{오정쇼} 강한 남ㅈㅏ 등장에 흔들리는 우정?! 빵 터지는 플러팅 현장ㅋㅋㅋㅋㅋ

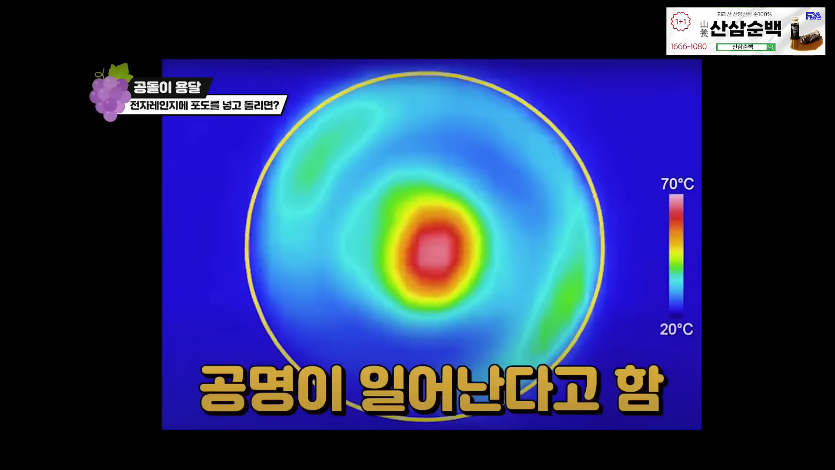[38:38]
On screen: scale top 70°C, scale bottom 20°C
수분이 이제 완전 이온화가 되고 이게 이제 플라즈마처럼 나오면서 불꽃처럼 보이는 어렵네.